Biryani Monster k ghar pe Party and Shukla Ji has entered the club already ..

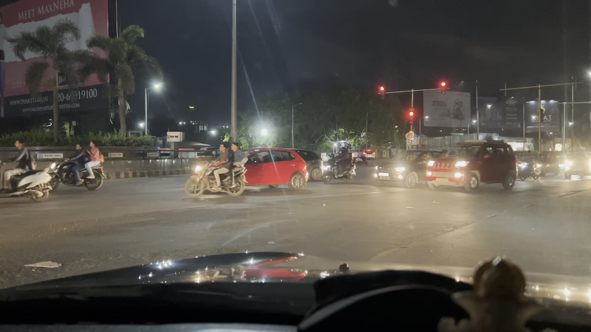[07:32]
क्या ही बोलो, लेकिन ठीक है, 9:30 ही हुआ है अभी और शुक्ला जी लोग जैसे 7 घंटा पहले पहुँचे ही हैं, तो ज़्यादा लेट नहीं है, 10 मिनट का रास्ता, बस हिंजेवाड़ी की स्टार्टिंग में ही है एकदम।
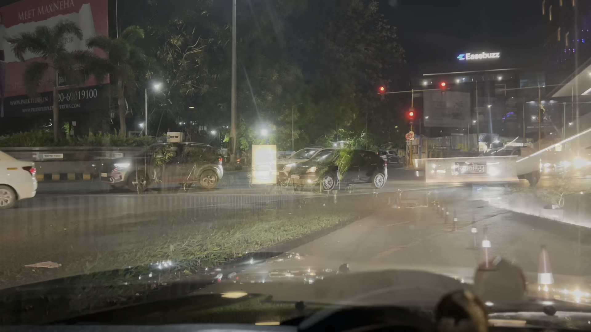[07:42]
भाई ये तो कोई नया ही पूरा कॉम्प्लेक्स खुला है,
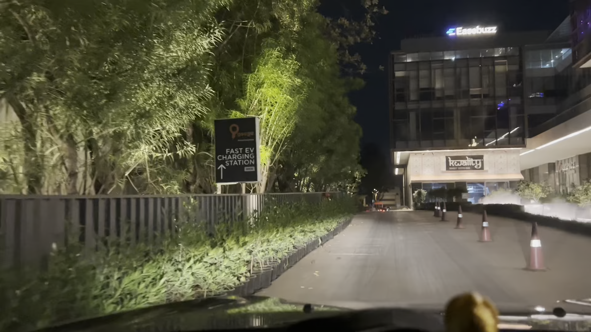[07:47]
यहाँ पे एक से एक जगह है, बढ़िया लग रहा है।